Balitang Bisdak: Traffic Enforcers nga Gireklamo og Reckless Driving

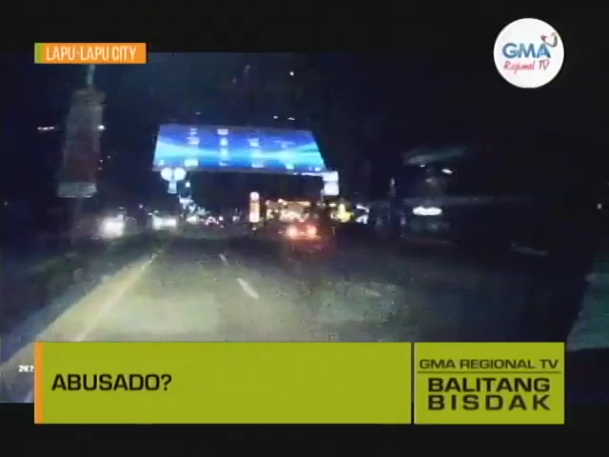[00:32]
Sa video, makita ang van nga nagsubay sa inner lane sa may ML Quezon Highway niya atong biyernes sa gabi. Pipilakagutlo, makita nga diriyot kining magkabagid sa Osaka motorsiklo nga may change lane. May serbato ang nagmaneho sa van nga to sa nagmotorsiklo. Apan pipilakagutlo, makita ang miapas ang naasoy motorsiklo nga giluanan di ay sa Duhaka
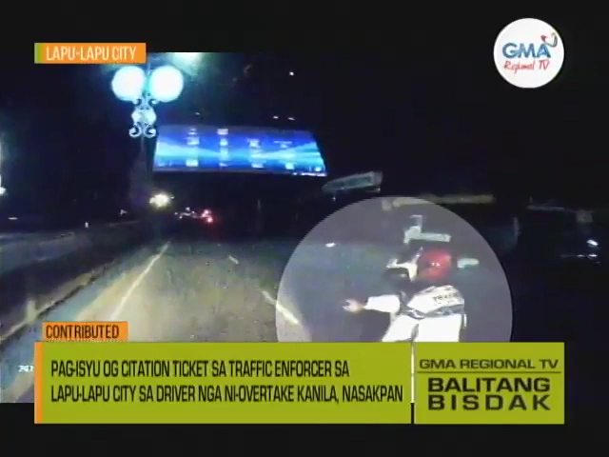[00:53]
Traffic Enforcer o ilang gisinyasan ang nagmaneho sa van sa paghunong. Human mihunong, giisuhan kini sa mga Traffic Enforcer o excitation ticket tungod sa reckless driving.